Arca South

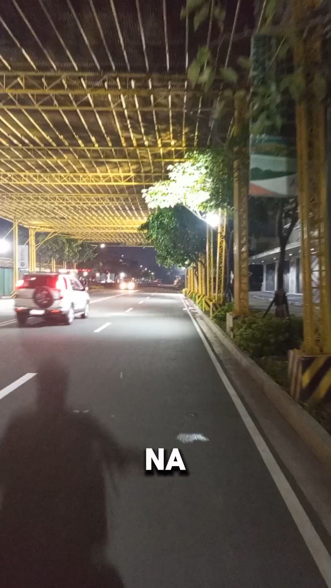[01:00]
So, din nyo akalain, no? Naganto pala kahinat na ng Arkasout ngayon na dating FPI compound.
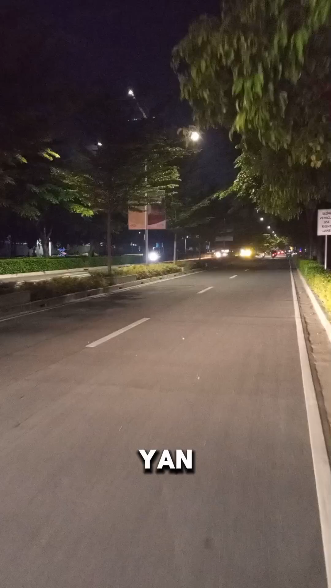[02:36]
Kita nyo, guys, oh. Ang ganda na mga puno, no?
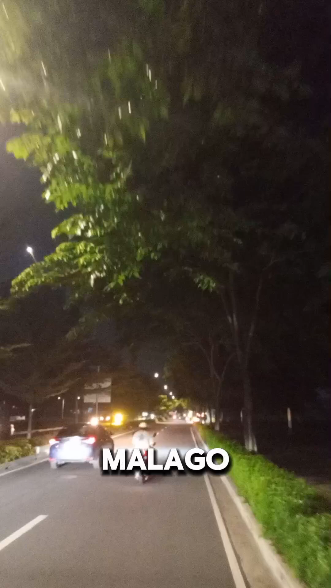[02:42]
Malago na naman yung mga dahon. Mga, mga sanga-sanga. Dati, di makita yan, eh. Wala kang makita nga dyan, dati. Ganyang kakapalang dahon. Dahil nagsihulog na mga dahon.
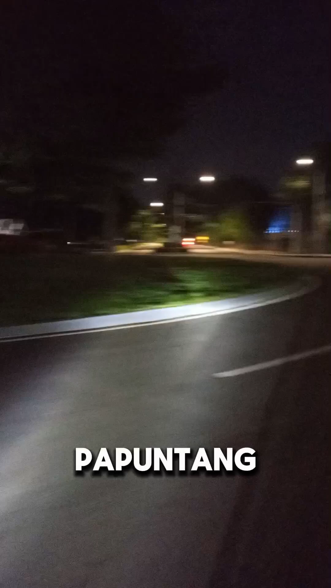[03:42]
Ikot tayo mapuntang Arbor Lanes. Ito yung building ng Arbor Lanes, mga katribo. Ayan.
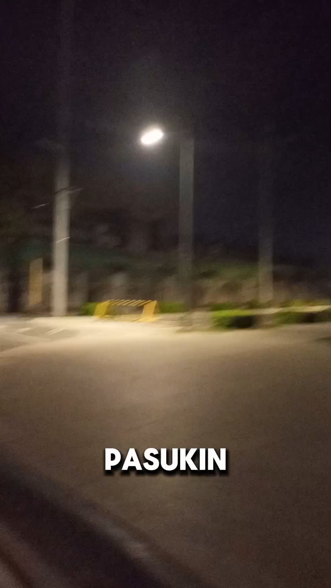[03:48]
Pasokin natin ang Arbor Lanes. Ayan. Ganda na tayo.
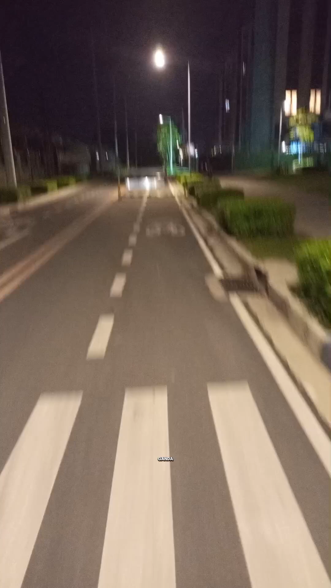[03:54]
Ganda, no? Itong Arbor Lanes. Ito yung... Nakalagay. Nakalagay. Street Arbor Lanes. Ayan, no? Nexus pala. Nexus Street. Alright.
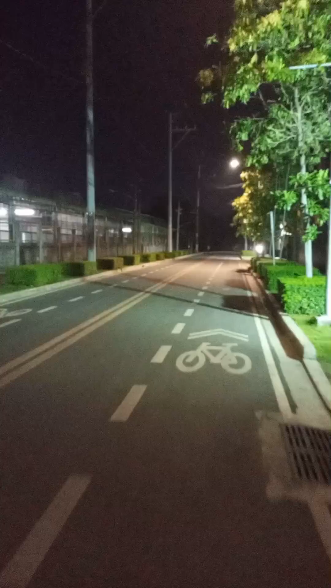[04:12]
Ayan, no? Ganda.
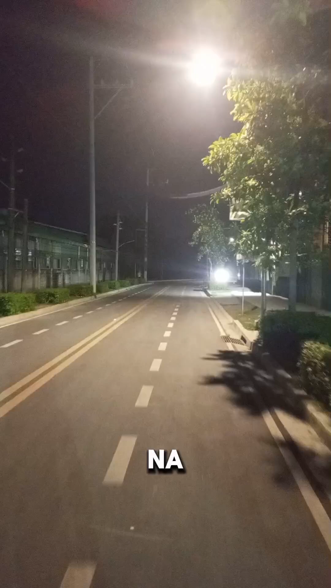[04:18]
Siguro, mga ano na to, ang Arbor Lanes, ito yung pangatlong building nila. Ayan, yan yung pangatlong building nila.
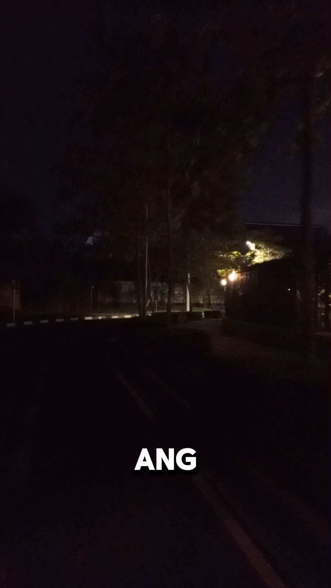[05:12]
Ganda. So, all yung dito, guys. Mga tribo, walang katawa-tao. Ayan.
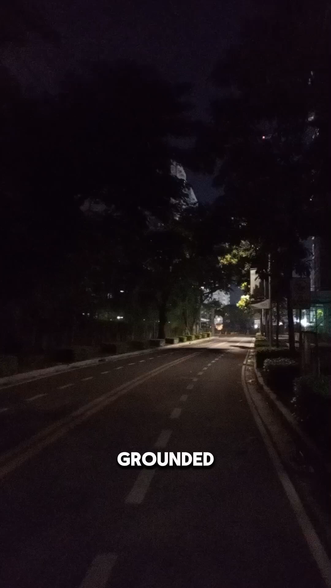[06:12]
Ground na itong street ng Arbor Lates. So, ayan, no. Kita nyo naman. Okay? So, maglalive tayo ngayon. Malalive mo na natin yung ating video. Today. So far. So good. Ganda, o. Tapos paglabas mo dyan, o. Ayan na yun. Bereo naman yan. Bereo at saka Albeo. Magkasunod yan. Building. So far. Ano pangagawin natin dito? Punta tayo dun sa mga puno-puno mamaya. Ganda, o.
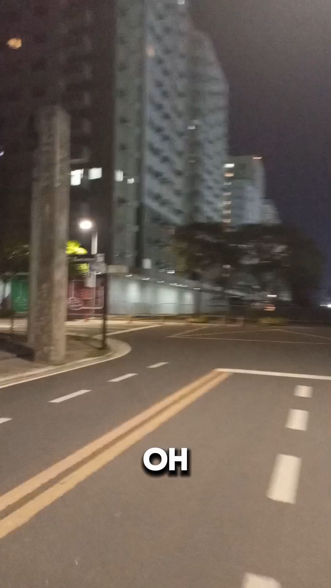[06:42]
Kutin natin ulit.
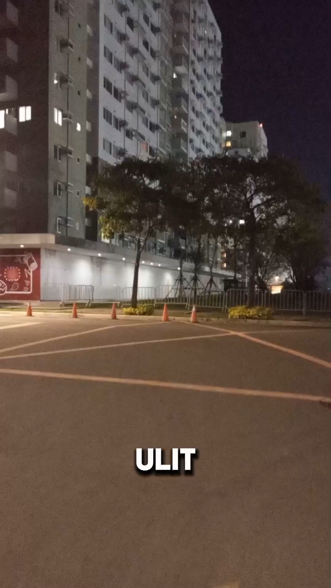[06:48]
Ikot, ikot, ikot pa tayo. Isang ikot pa. Alright.
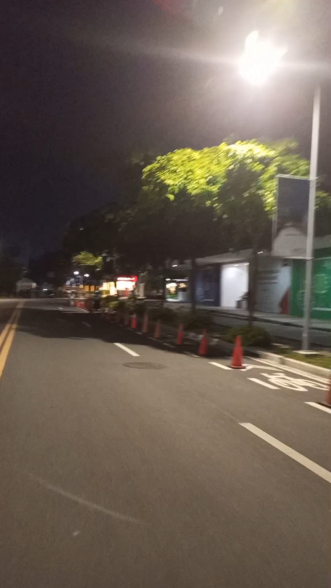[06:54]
Isang ikot pa. Dito nyo makikita yung ano, yung talagang hindi natin nina-expect na na, ano, na-view ng FTI compound. Dati, talaga, pag pinapasok namin ito, mga ano lang, mga trackings, mga, mga ano, mga stocks box, ayan, mga, mga delivery,
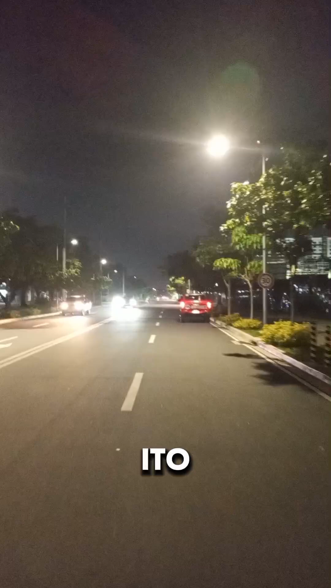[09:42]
Ito naman yung, ano, malapit na sa LTO. LTO, Arca South.
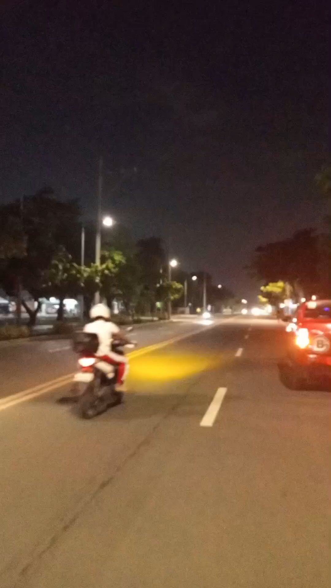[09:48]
Ayan ang LTO. Dyan sa kabila. Yan.
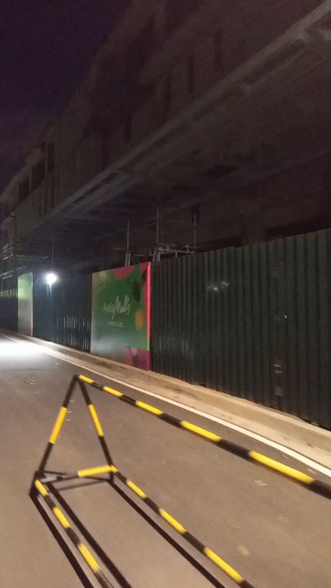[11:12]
papalit sa market-market, ayan o, Ayala Malls. Ayan.